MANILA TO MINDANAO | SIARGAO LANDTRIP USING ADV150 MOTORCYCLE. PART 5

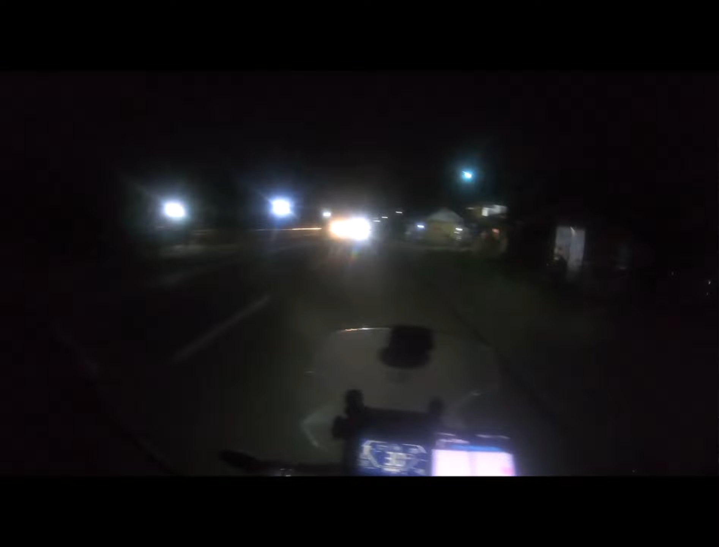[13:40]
Magpa-quarter to 8 na, no? Medyo madilim na rin dito at saka yung daan, medyo lubak-lubak talaga.
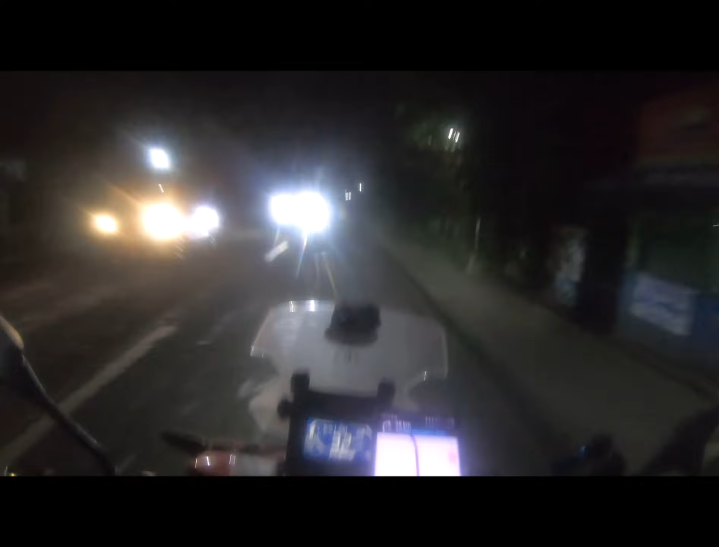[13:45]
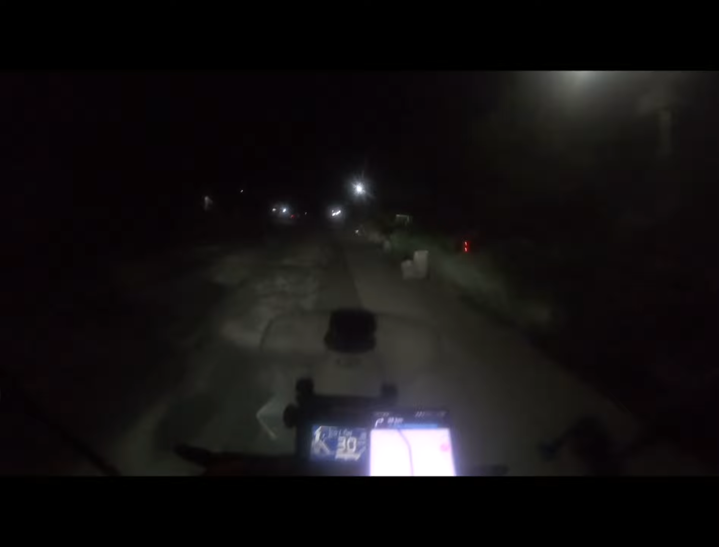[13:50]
At ayan, nakita niyo naman yung daan mga boss kung gaano kalubak. Lagiya to. Teka muna, yung gulong natin boss, gumigiwang na naman. I-check lang natin kung hanap tayo ng pistol na pwedeng i-check yung ano natin, ano, gulong. Tingnan natin, mukhang flat na naman eh. Para muna tayo dito bossing. Mas maganda na yung safe tayo.
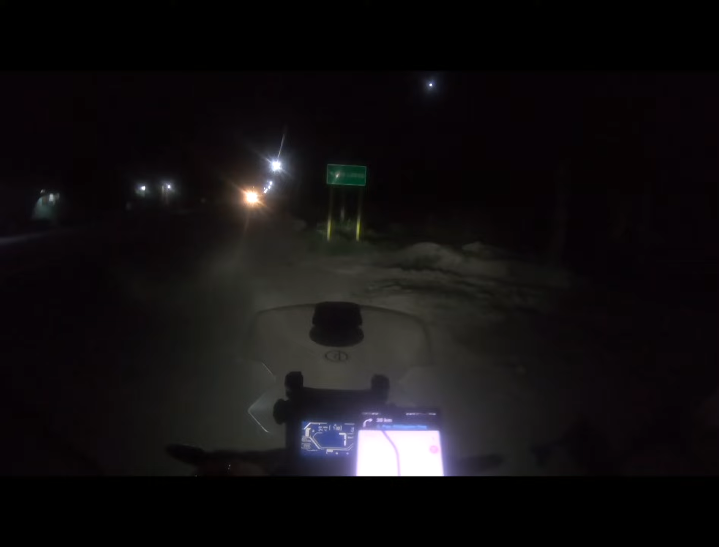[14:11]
No? Mukhang flat nga boss eh, mga 15 PSI na lang yung laman ng gulong natin, ano.
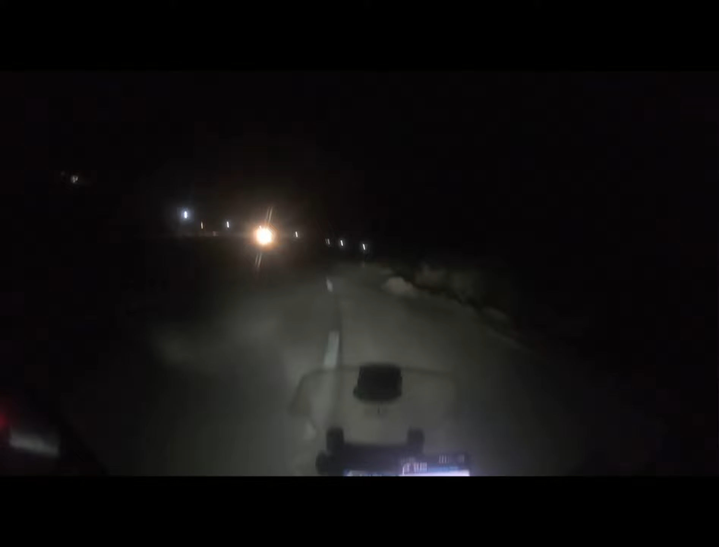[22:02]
mahirap. 8:30 na ng gabi, ano? So far, gumaganda na ulit yung daan. Kaya lang, medyo madilim na. Wala masyadong ilaw sa daan. Update ko na lang kayo, boss, pagdating na natin sa San Juanico, ano? So, exactly 9:20 to ng gabi, mga bossing, no?
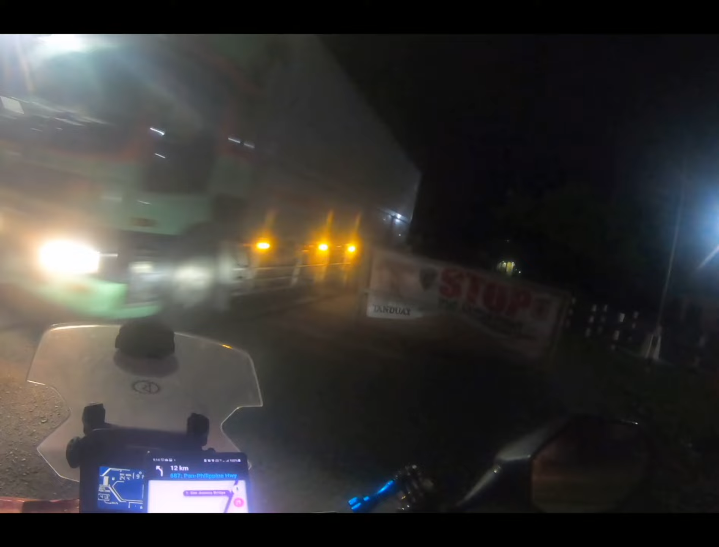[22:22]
Approaching to San Juanico na tayo, eh. Dito na yung San Juanico.
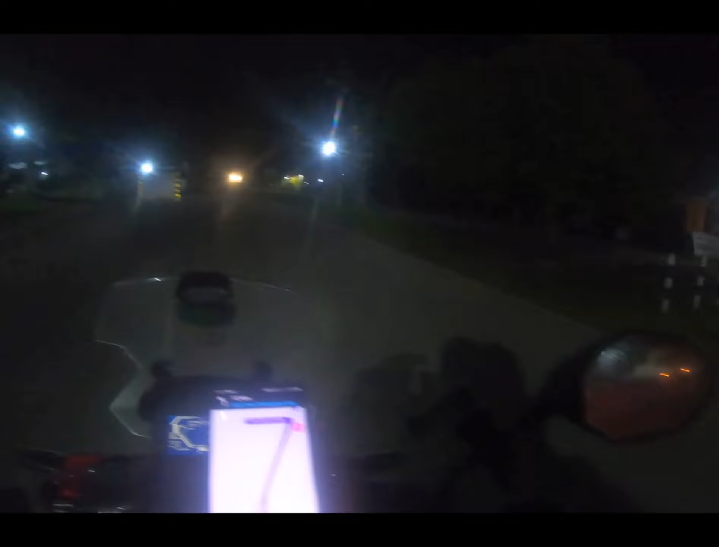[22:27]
Ito yung isa sa mga sinadya sa biyahe natin, no? Ang madaanan itong San Juanico Bridge. Alam mo bang itong San Juanico Bridge ay siyang nagdudugtong ng ano, no, Leyte at saka Samar, no? Which is pang 2 kilometers yung haba nito. So, ito, boss, tingnan niyo yung ganda ng San Juanico, kaya lang gabi ito. Pero bukas ng umaga, mga bossing, huwag kayong mag-alala, no? Padadaanan natin ulit ito. So, tingnan niyo yung ano,
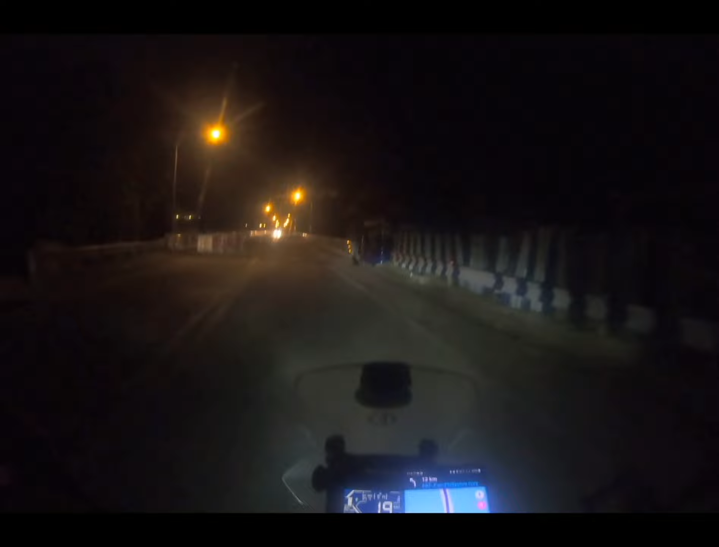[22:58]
andito na sa San Juanico na tayo mismo, mga boss. So, ito yung view niya.
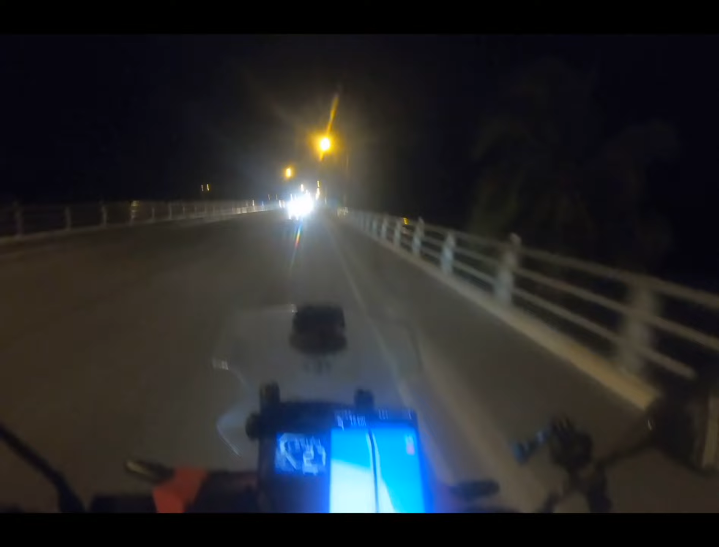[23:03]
Sana mapuntahan nyo rin ito. So, tingin ko mas maganda din sa umaga ito, ano? Ayan. And then, welcome to San Juanico Bridge.
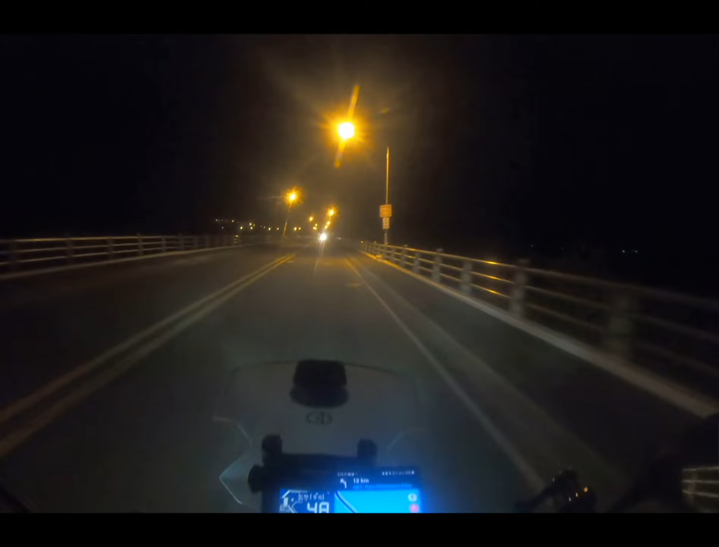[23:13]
So, patawid mo tayo ngayon ng Leyte, mga bossing. Aalis natin lang ng Samar. Ganito kaganda, oh. Maganda siya, puno ng ilaw. Hindi masyado madilim. Ayan, boss. San Juanico Bridge na tayo. Tumukan natin tumigil sa gitna, boss, para magpalipad ng road pag walang mga pulis. Sana, ano, dahan-dahan lang tayo para ma-appreciate natin yung view. Ito yung view ng San Juanico Bridge.
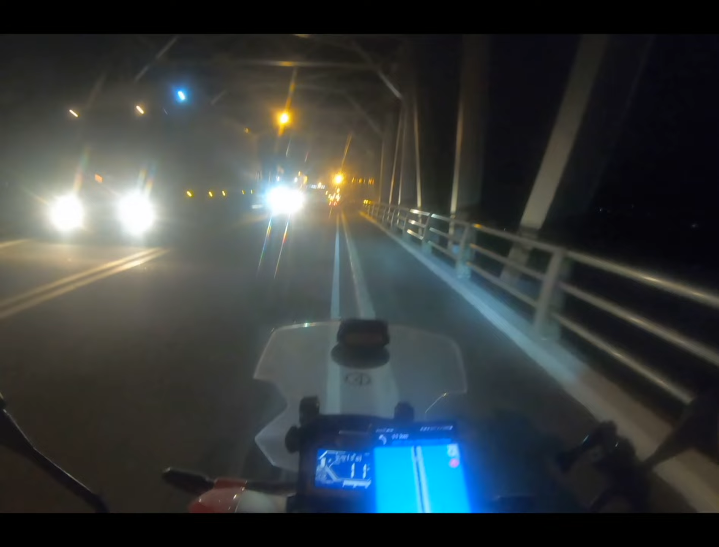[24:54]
Tignan nyo yung view ng San Juanico pag, ano, no, paggabi. Tapos bukas ng umaga, papalipad din tayo dito. Okay, bossing, tignan nyo na yung road. No? Papalipad tayo, hindi tayo dito.
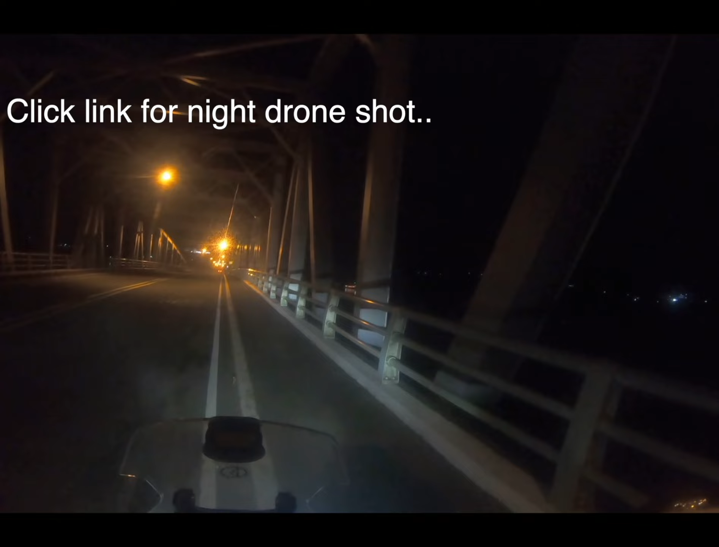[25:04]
Subukan nyo, tingnan nyo yung ganda ng San Juanico. Iba yung ganda niya kaysa sa, ano, no, sa video at sa actual. Ang ganda ng lighting niya, tingnan sa actual. Okay boss, tingnan mo yung drone footage natin sa gabi. Tapos bukas ng umaga naman, tingnan nyo din yung drone footage natin. Papalipad tayo bukas ng umaga.
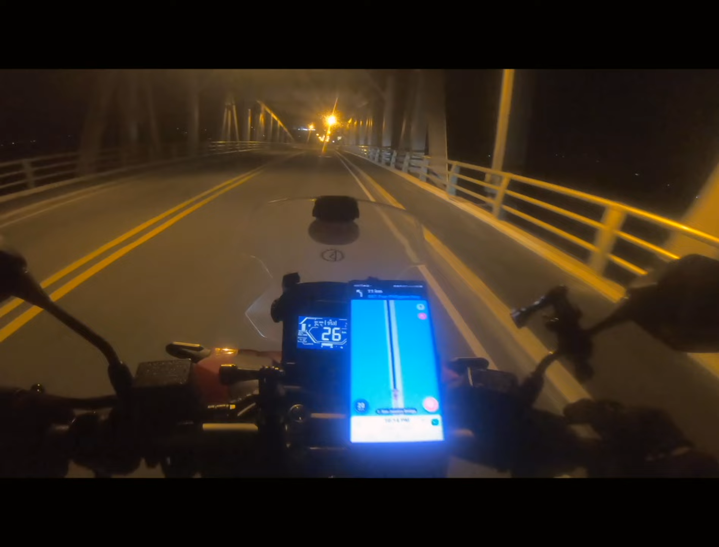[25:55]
Tingnan natin, nakalimutan ko yung pangalan eh, pero basta hanapin lang namin yung Robinson. Expect namin nandoon na rin yung hotel. So, mas malapit na tayo ngayon sa Tacloban, mga boss. Nakikita nyo yung island dyan sa unahan natin. Tacloban na yan. So, tuloy-tuloy lang. Goodbye na summer. Welcome to Tacloban, Leyte na tayo, mga boss.
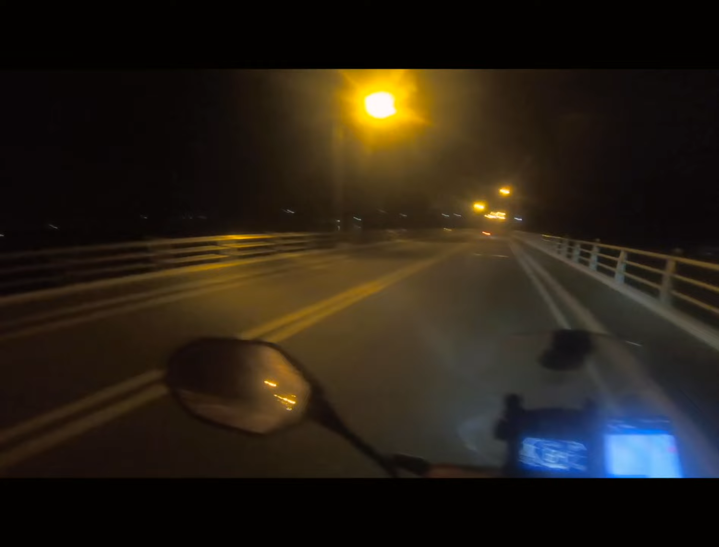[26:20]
So, tuloy-tuloy lang. Tingnan nyo naman yung kabilang side ng ano, no, San Juanico. Maganda rin siya. Yan, Tacloban na yan dyan, bossing. So, bukas try natin bumalik dito, ano, para makapagpalipad tayo ng umaga naman ang drone. Para ibang view na naman yun. Kasi may i-compare natin alin mas maganda kung umaga ba o gabi, ano. Pero tingin ko mas maganda pa rin yung umaga. Okay, andito na tayo sa Tacloban City.